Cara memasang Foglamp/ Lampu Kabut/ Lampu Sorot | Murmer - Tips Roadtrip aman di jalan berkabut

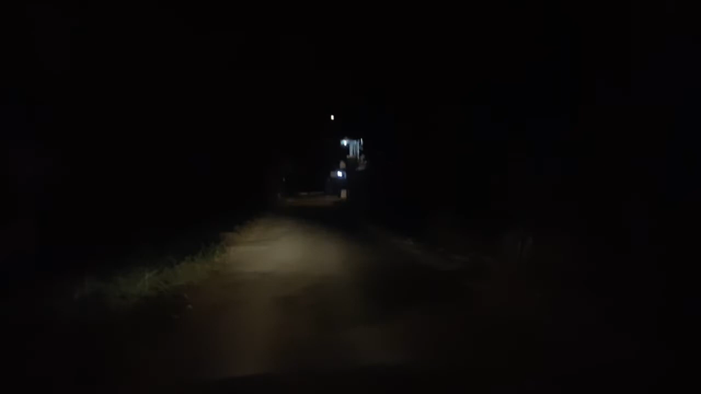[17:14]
Ini daerah gelap banget ya. Ini kalau misalnya kita matiin tuh ya, ini gelap banget.
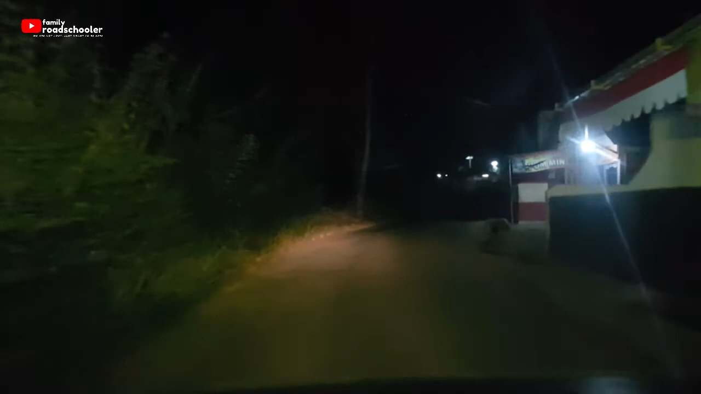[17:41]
Nah, jadi ini empat lampu. Ini lebih ke melebar sih sebenarnya lampunya. Coba kita matikan dulu karena ini masih jalan yang agak terang ya, masih banyak lampu. Ada di satu jalan nanti yang kita suka lewatin juga itu minim penerangan karena kiri kanannya nggak ada rumah.
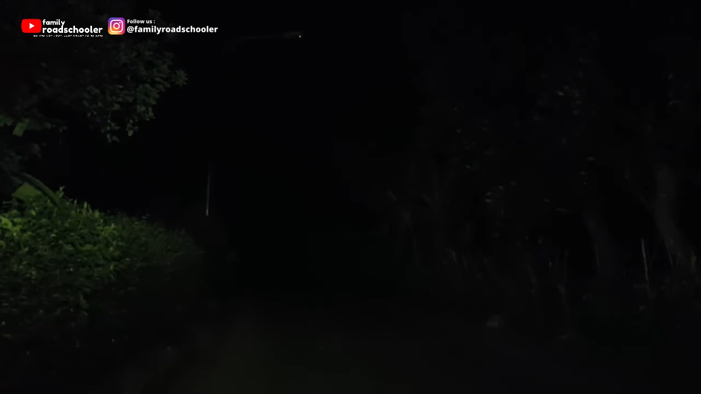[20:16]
Nah, ini kalau pakai lampu, jadi kayaknya sih emang kita harus setting lagi apa namanya, harus setting lagi arahnya mungkin ya, karena ini lebih ke samping aja, bukan nyorot ke depan gitu. Nah kalau di kayak begini kita bisa ngelihat, cuma nggak tajam kayaknya.
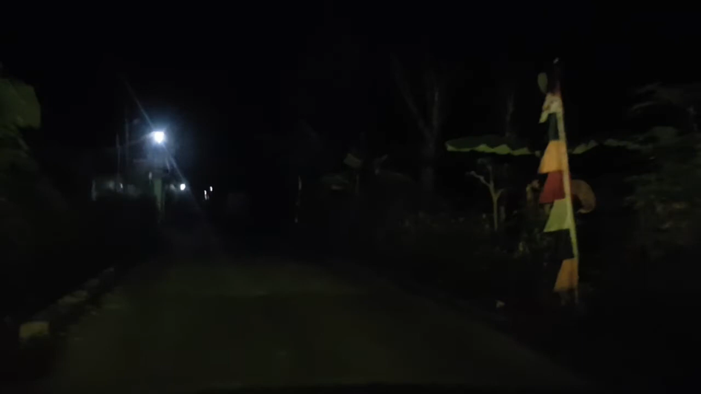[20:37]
Kalau ke bawah lumayan lah, cukup.
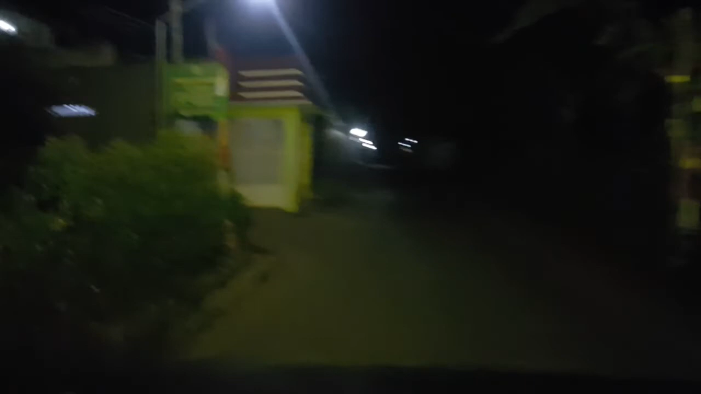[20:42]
Di kiri kanan ini lebih ke samping kiri sama kanan yang terangnya, betul nggak? Iya. Ya. Depannya. Ini kita hidupin ya.
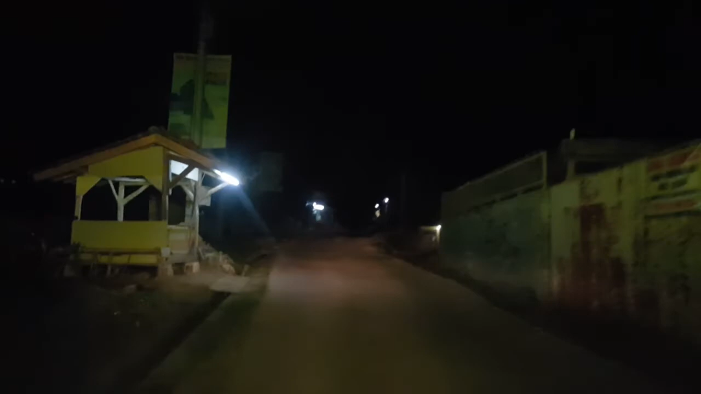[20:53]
Nah kalau kita pakai lampu mobil, ya emang nyorot ke depan. Nanti kita coba setel lagi ya.
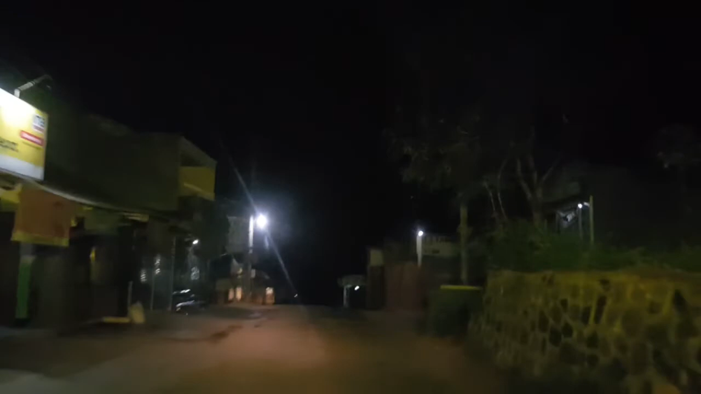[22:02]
Nah, dia juga lumayan jadi terang kiri kanannya kan.